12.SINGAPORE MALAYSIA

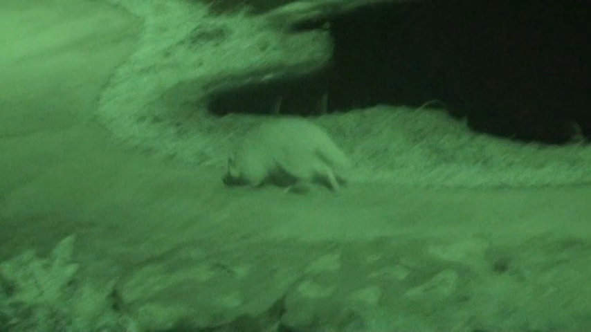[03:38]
Known for their dexterous paws and lightning quick reflexes, they can catch their prey, which consists mainly of fish.
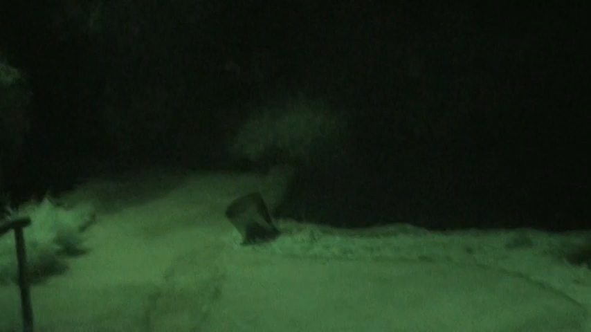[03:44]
Good evening and welcome to the world of the night predators. I've often been asked, how do nocturnal animals survive?
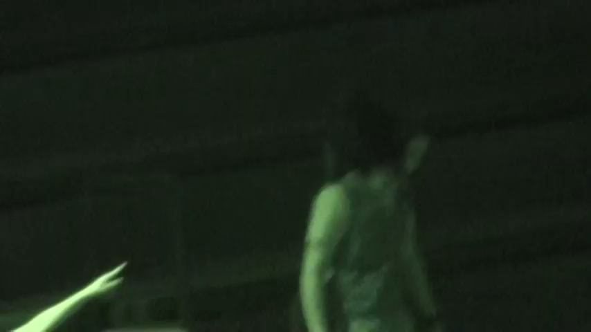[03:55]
Well, they used to climb trees and hang on to branches effortlessly.
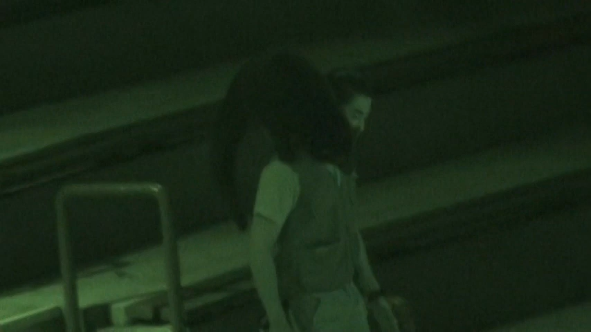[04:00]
Now here in Asia, we are known as the Asian bear cat. The short, stubby legs and its bear-like walk.
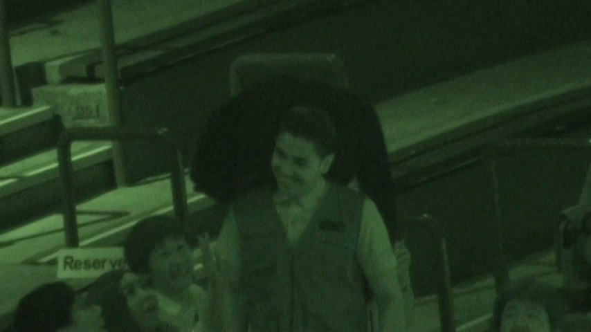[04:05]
Oh, and by the way, the females are the more dominant gender in the binturong family,
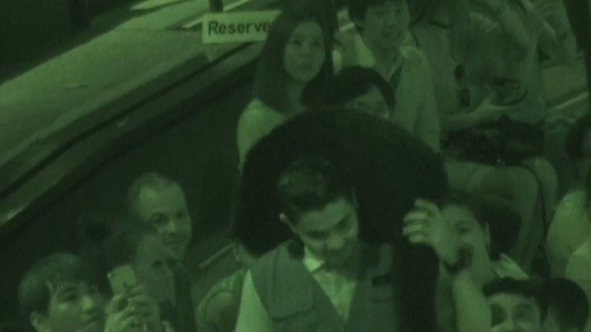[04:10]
weighing 20% heavier and larger than the males.
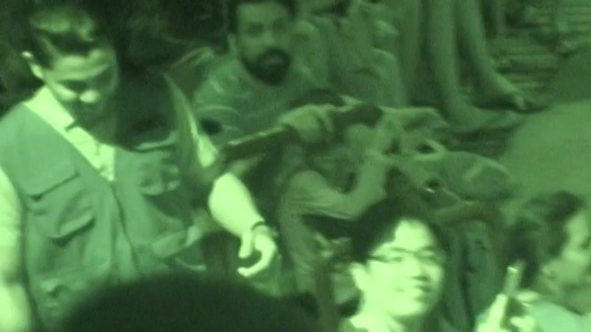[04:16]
Now, besides having good vision, these binturongs also have a very good keen sense of smell for survival.
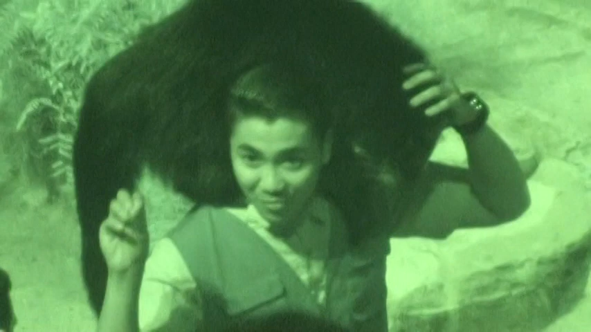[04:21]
Definitely one of the most versatile of the night hunters.
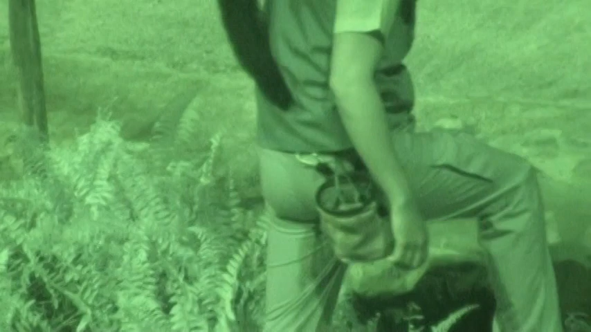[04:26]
Now, tonight, we're gonna test that keen sense of smell. But in order for us to do that, I'm gonna need the help of a brave young volunteer.
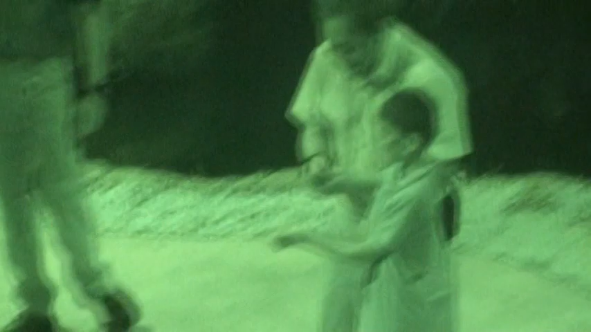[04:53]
Here comes Ted. Come over here, Ted. Hey, smile for your camera. If you're scared, don't look. Okay, Ted's gonna be here. Since he's here. Since he's there.
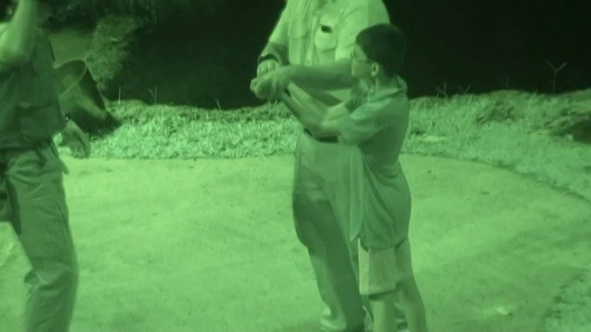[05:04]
Thinking. How, Professor Ted? Oh, he's gonna try again.
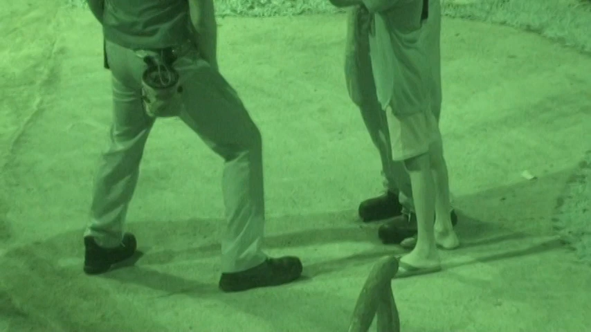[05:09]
Tap, open, and he found the grave!
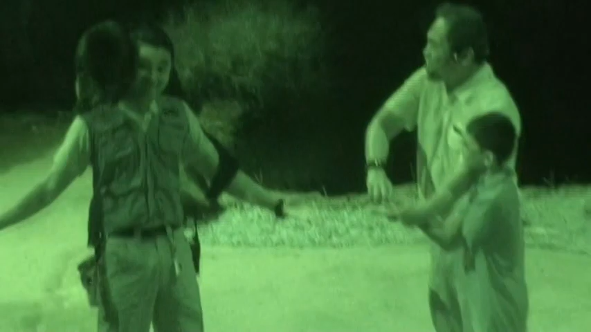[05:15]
Good job there, Ted! Thank you very much, Natsumi and Ted, for helping fish out.
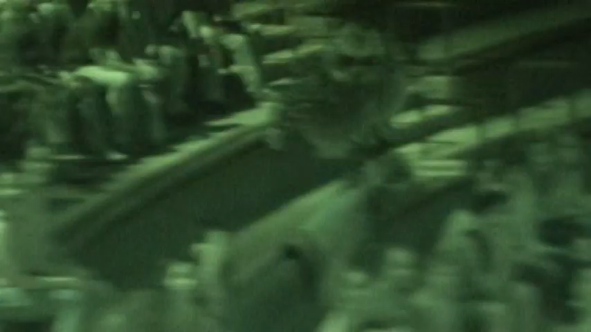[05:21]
Now, not just one, for those of you on the other side, don't worry, we have one more that's bigger. Out comes Oscar!
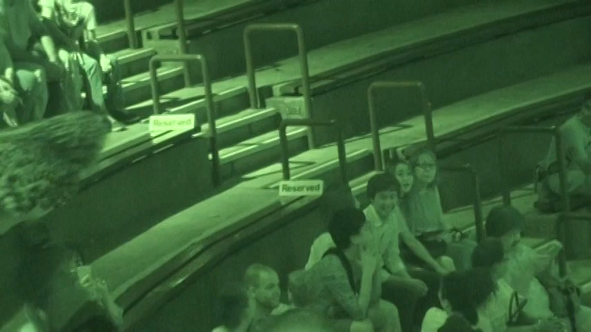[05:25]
And Oscar is a Eurasian eagle owl together with Zuhairi.
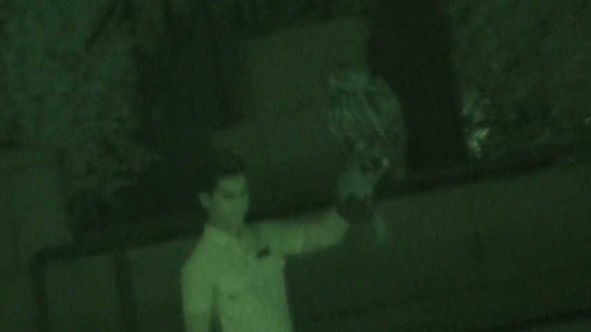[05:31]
Now, ladies and gentlemen, the owl's eyesight is 100 times better than yours and mine.
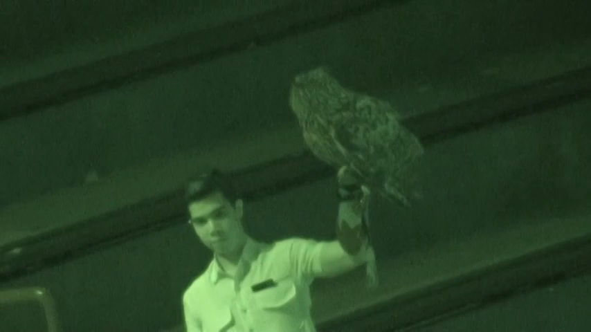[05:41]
But it is not their eyesight, however, it is their hearing power that is most useful in locating their prey in the dark.
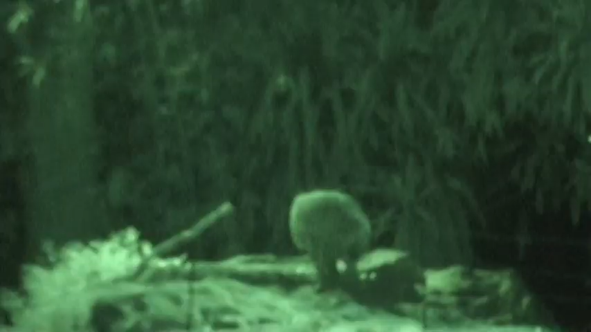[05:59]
And there he is. What a magnificent creature.
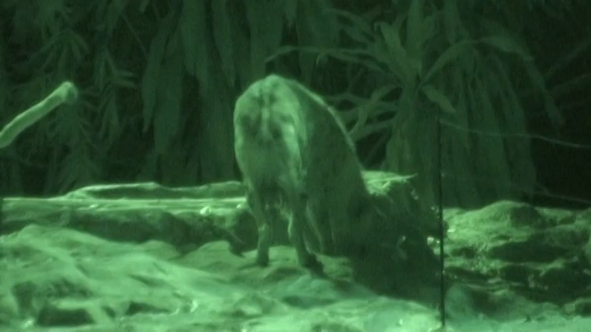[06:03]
Now, I think you might know them as the laughing hyenas because of the hysterical human-like laughter. Why so serious? It's not laughing tonight. Her name is Timba. The hyenas have very strong, powerful digestive system with highly acidic fluids in their guts,
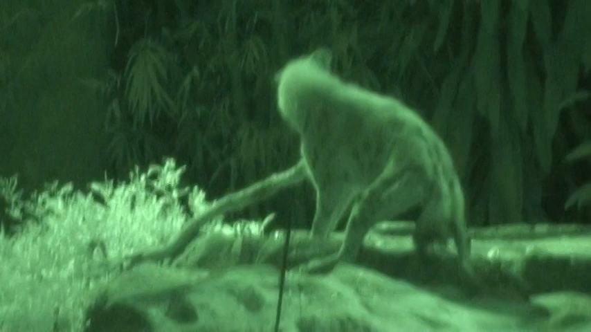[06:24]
allowing them to swallow the whole prey, which includes their bones, their hooves, their teeth, their skin, and even their horns. Oh, the hyena is trying really hard to take that stick.
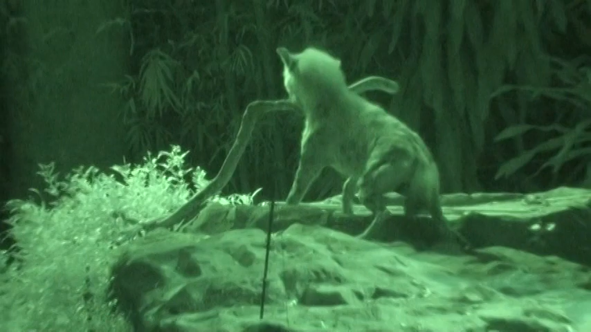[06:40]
Let's rewind top stick.
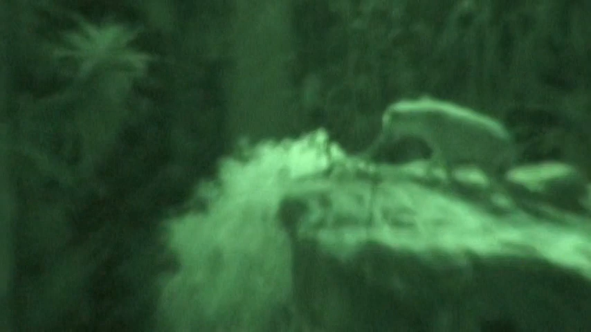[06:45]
Oh, these hyenas have very strong, powerful, crushing strength. You see one in the wild, you do not want to get close to these animals.
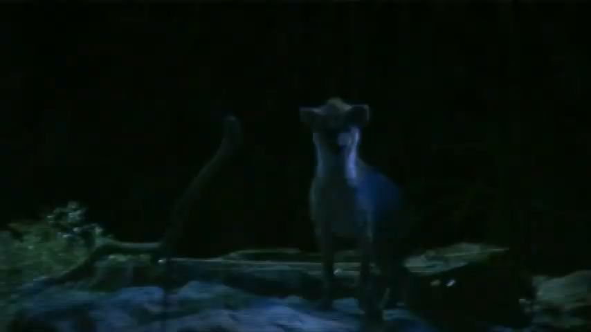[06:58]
The hyenas live in a group called clans. They are female.
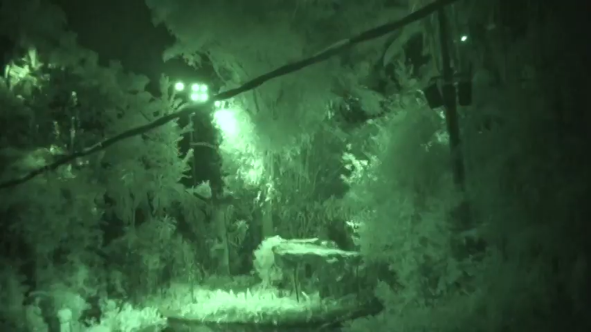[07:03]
You have to switch off your flashes as well, alright? Come out, wherever you are. Now because they belong to the cat family, sometimes when they're supposed to be out, they see something in the grass that might catch their attention, like crickets, for example.
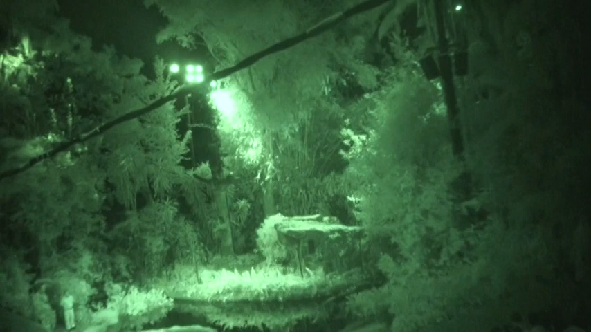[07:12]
And they're just out there wandering looking for the crickets. Alright, let's see whether I can catch any sightings of the next friend of ours. His name is Cash, right? Now you will see that he will look like a cheetah, alright? But actually they have relatively shorter tail. They're the miniature version. Of course, that's Stu, the trainer for Cash. Alright, now watch this. Stu's got Cash attention.
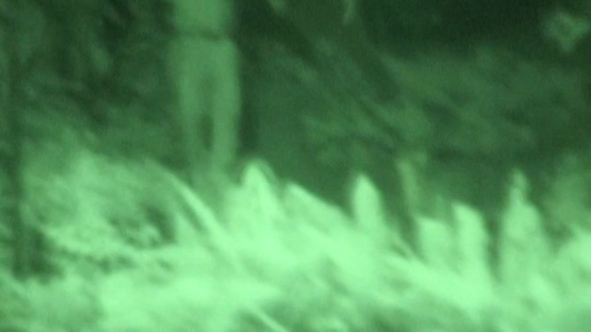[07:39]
And a short while, he's going to be circling around looking at that piece of meat.
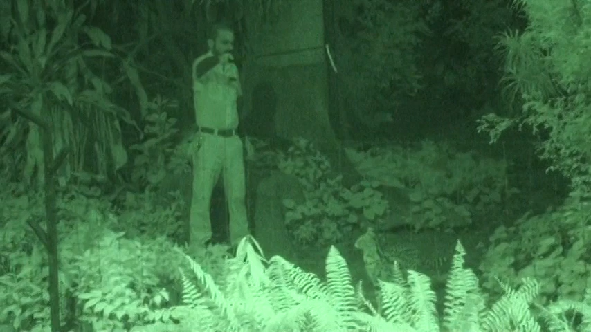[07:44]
Cash is not attentive tonight. Because it's a very young servo, okay? So he likes to play a lot. Hey, he chose to sit down. Come on, Cash. Cash did it! That was beautiful!